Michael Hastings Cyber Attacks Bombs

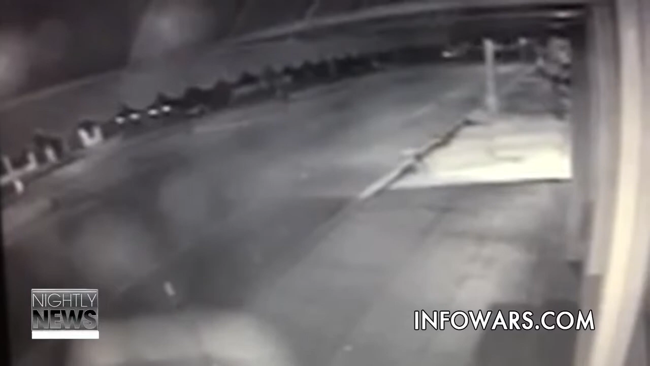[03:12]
It appears from surveillance footage that there were multiple explosions very close to each other which would match the initial eyewitness account. Luis Cortez said, I was just coming northbound on Highland and I saw a car going really fast.